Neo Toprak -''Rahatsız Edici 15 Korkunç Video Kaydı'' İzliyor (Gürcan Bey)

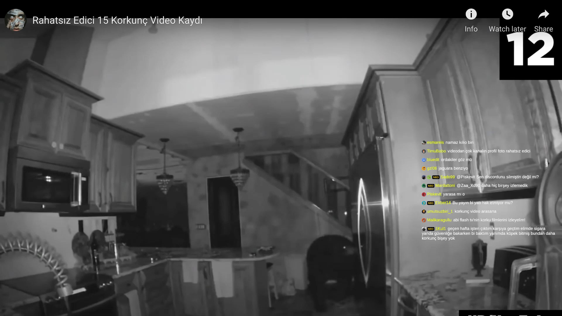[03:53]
uyanabileceğini hayal edebiliyoruz bak bu gerçekten korkutucu bu arada Colorado'daki bir evin güellik kamerasına yakalanan görüntü tam olarak bu cümleyi anlatıyor büyük ayı eve
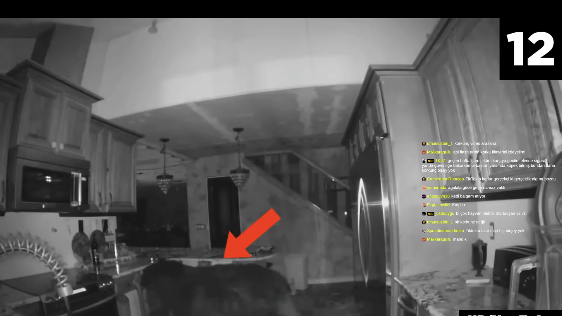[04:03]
zorla girer ve içeride bir süre gezinir sonra arka ayaklar üzerinde kalkar ve buzdolabının kapısını sonuna kadar açmayı başarır
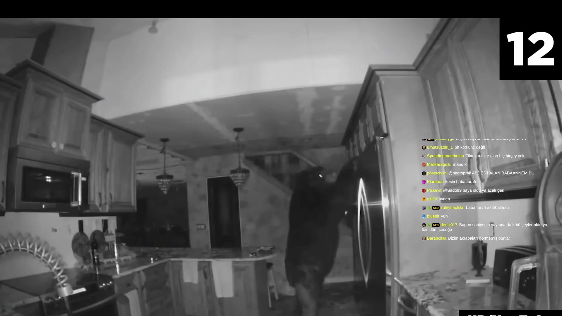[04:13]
vay anasını ya bu gerçekten
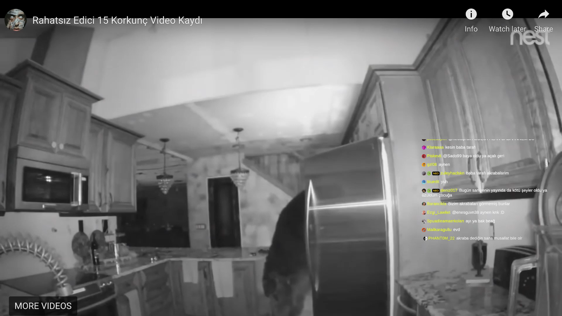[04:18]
korkutucu bak düşünsenize gece uyanıyorsunuz buzdolabına doğru gidiyorsunuz buzdolabınızın önünde duran bir ayı var dolabın kapağını açmış içeriden yemek yiyor uff
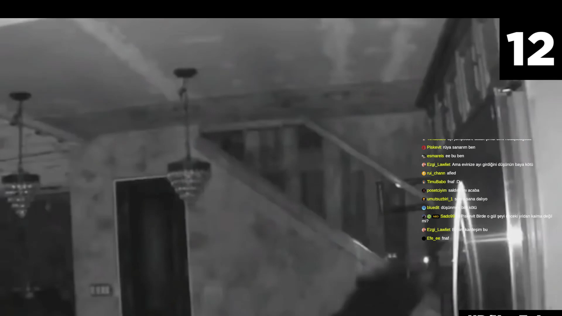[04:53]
Yüzü buzdolabından gelen yiyeceklerle kaplıydı ev sahipleri üst katta uyurken davetsiz bir misafirleri olduğundan tamamen habersizdi işin garip tarafı ya da en azından iddiası evdeki herkesin tüm bu zaman boyunca uyuyor olması Eğer ayının çıkardığı seslere uyanmazsanız bile sanırım çalan ağlar mı uyanabilirsiniz Belki de video daha etkili olsun diye o sırada uyurduk yalanını söylemişlerdir 11 numara Şubat 2021'de Express tarafından yayınlanan videoda
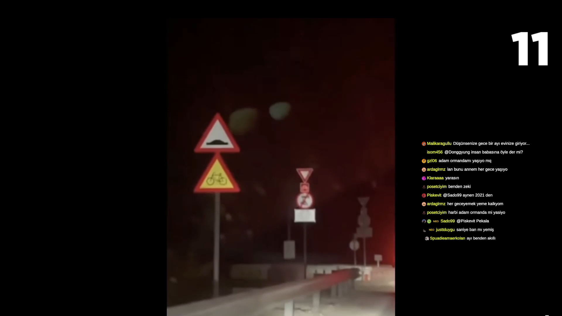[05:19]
her açıdan garip iki ay olduğunu görüyoruz Öncelikle belirtmem gereken kısım bu olayla ilgili birçok
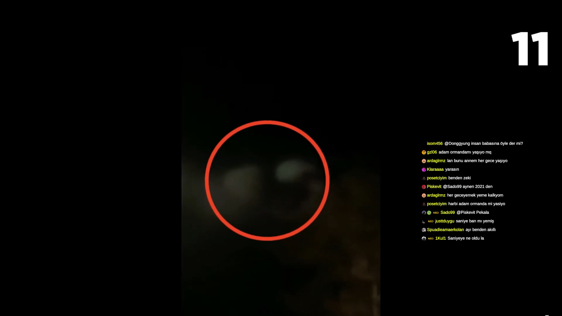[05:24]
video bulunmakta Örneğin yolculuk sırasında arabada çekilen görüntüden bir havaalanı pisti tazlı bir yerde çekilen videoya kadar herkes tarafından görülmüştür Evet gizemli
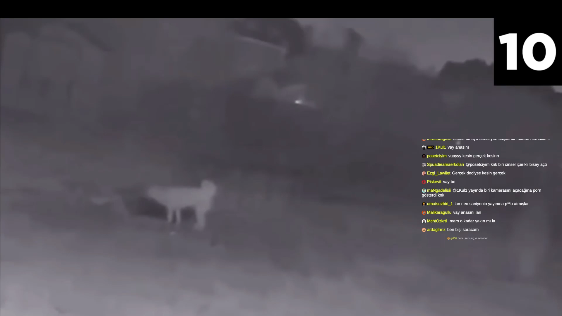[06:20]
avlunun ortasında duran bir köpek veya kurt görülüyor kısa süre içerisinde bir anda bir küre tarafından zavallı köpeğin adeta uçtuğunu görüyoruz bazı kullanıcılar köpeğin saniyenin yayınına girdim cinsel içerikli bir şey gördüm ve kapandı nasıl ya
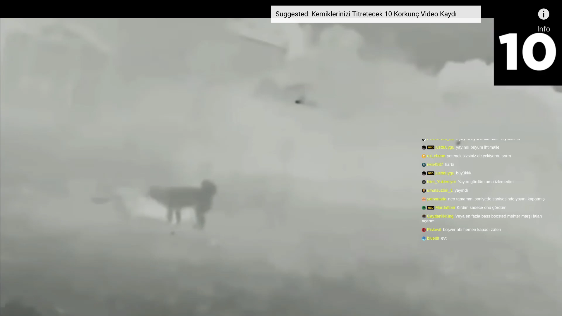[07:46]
sefer daha detaylı bir şekilde köpeğin havaya uçtuğunu görebiliyoruz peki sizce adamın söylediği gibi bu köpek bir şey tarafından mı kaçırıldı yoksa zaten o bir köpek değil miydi